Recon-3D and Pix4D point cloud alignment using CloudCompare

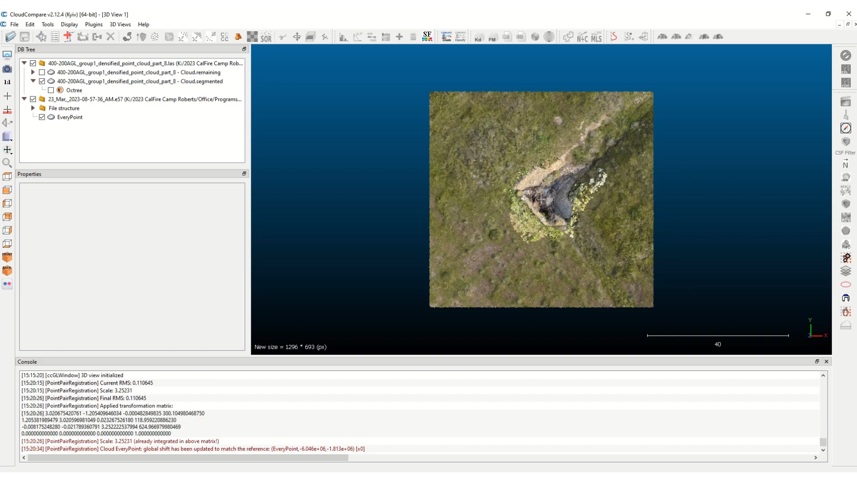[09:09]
And so now that point cloud is, you can kind of see the difference of how, how much more dense this recon 3d data set is compared to the PIX4D, um, point cloud data set.
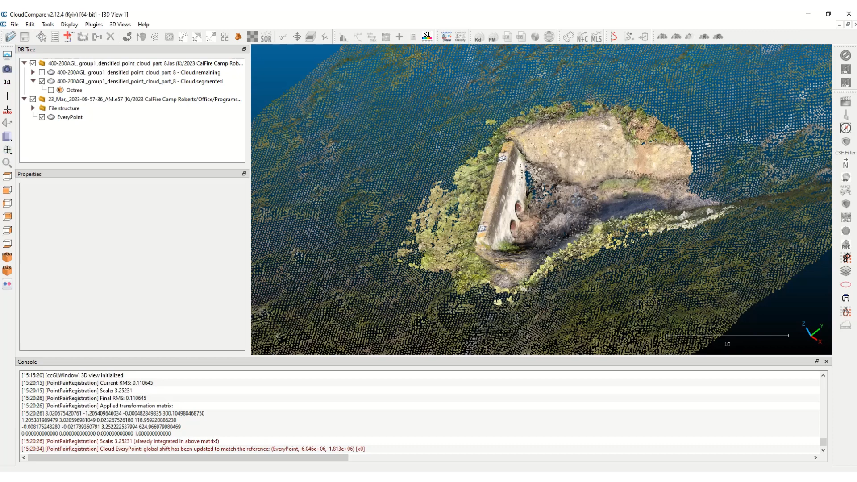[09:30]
And now you have, you have both of those point clouds. And now you could do, you can select both of them. Um, and this is where you can finally register the point clouds together. And, um, this is saying, this one is the aligned one. I don't want that one to be aligned.
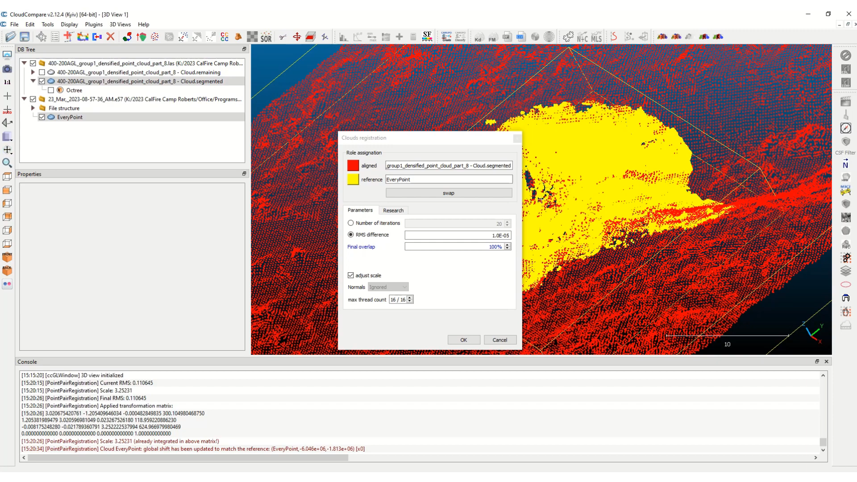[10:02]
I want, I don't want the ever point to be the reference. I want the, um, yeah. So the aligned one is the every point.
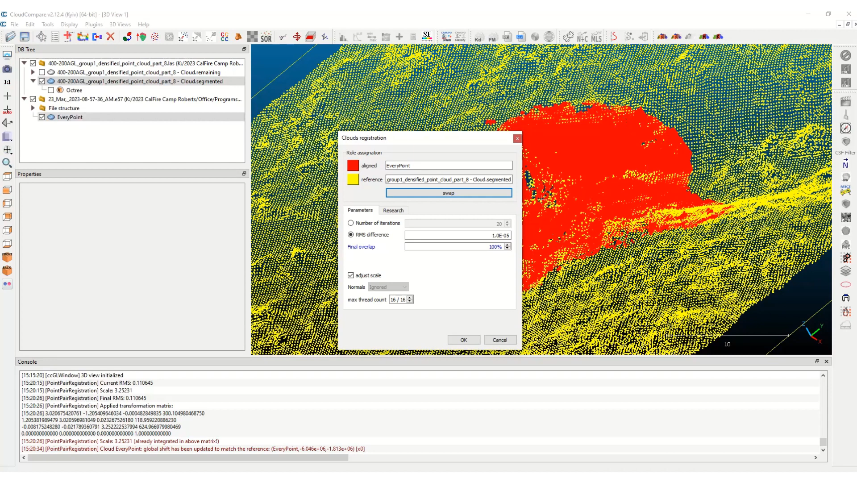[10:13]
That's the recon 3d data, um, with the PIX4D data, which is this yellow one. And then hit okay.
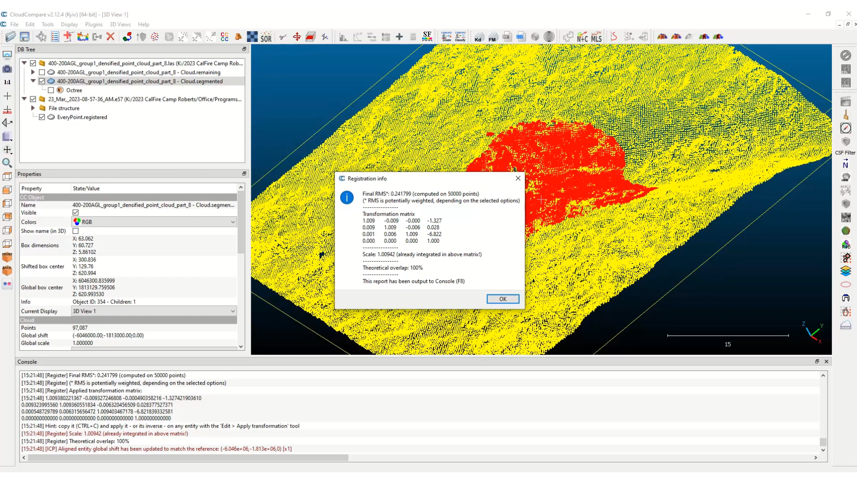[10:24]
And okay. And that finally registered those two. And you can hit okay.
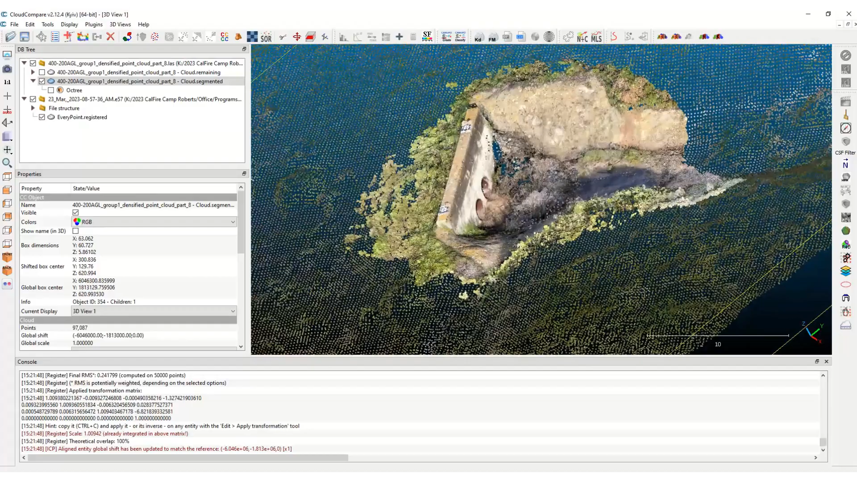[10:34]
And now you can kind of do a quick check around.
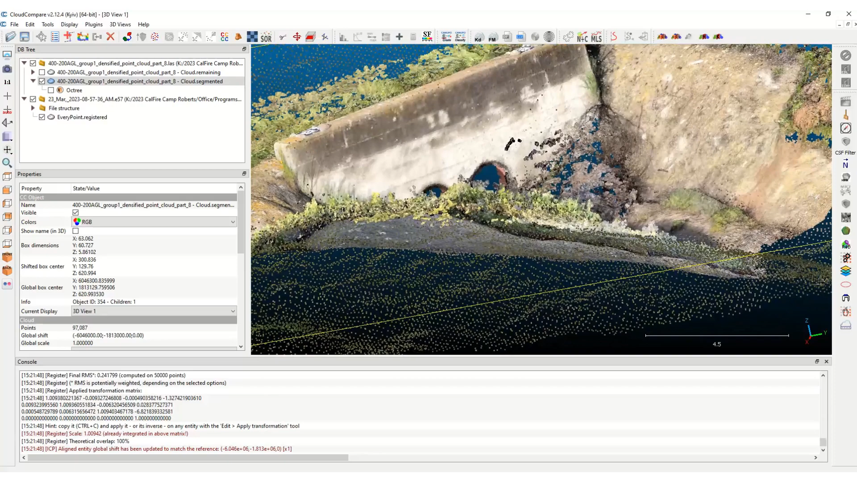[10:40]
So you can definitely see some, some of the fine, uh, finer details. This is what the point cloud looked just the PIX4D point cloud. So that's what it looked like before.
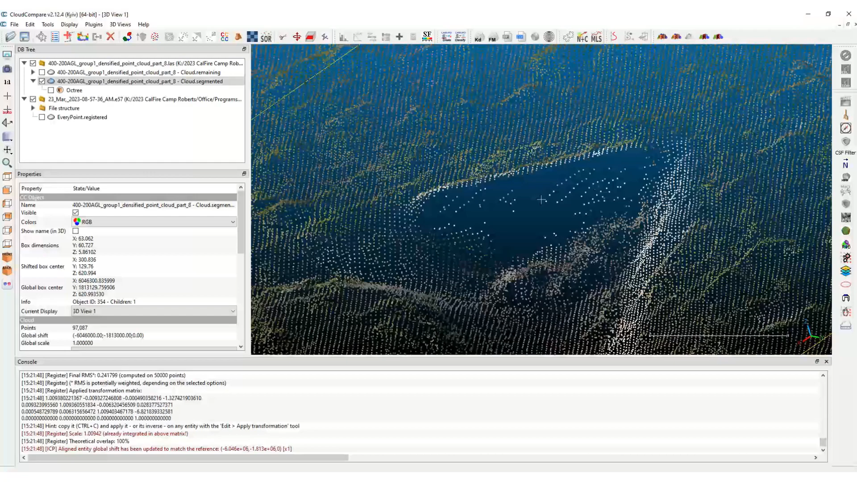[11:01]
And so now when you have this one in there, you can see so much more detail. Um, you know, as far as determining what's that pipe thickness.
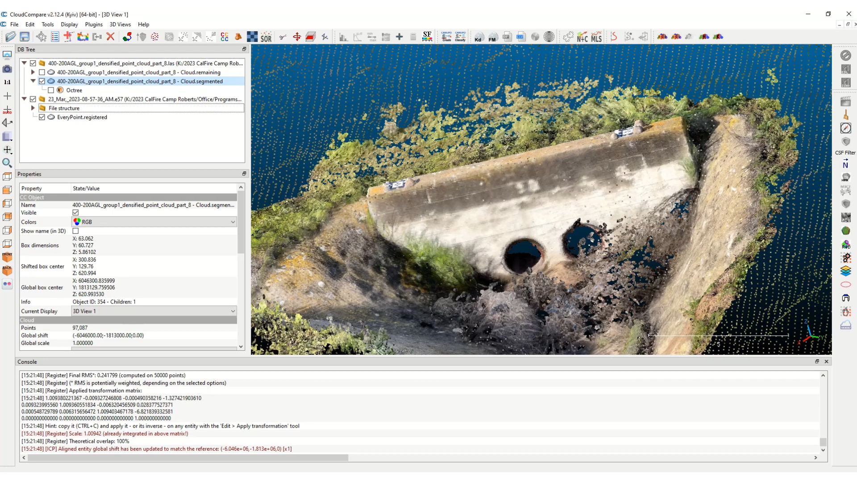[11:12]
Um, what's the, you know, uh, approximate size of this head wall. Um, and you can, you know, take some channel measurements and stuff like that too. Um, and now that both of those point clouds are, uh, melded together, uh, you can highlight, um, you could highlight all of them, this point cloud to this point cloud.
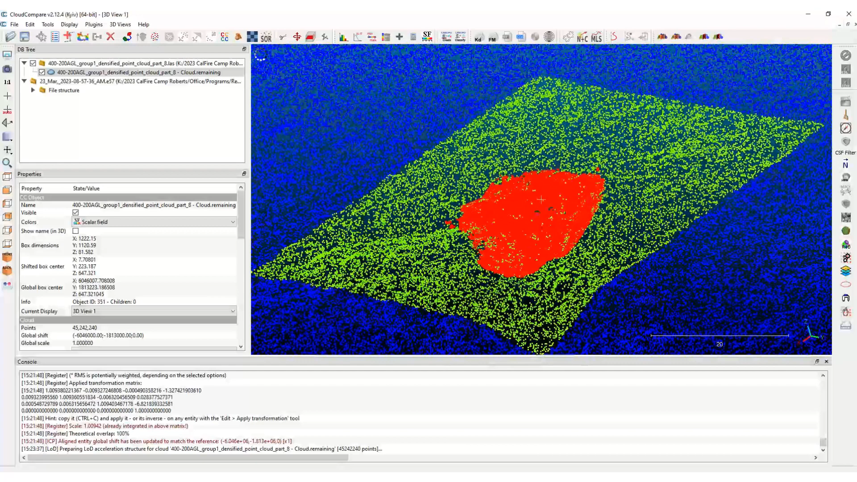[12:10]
And you can kind of see this was the, um, that's the overall, the green was the little sub sample from the PIX4D and the red right there is the, um, that's the recon 3d data. So, um, and then you can, you can export this, um, as a LAS file, um, and you could do some more manipulation in, in cloud compare.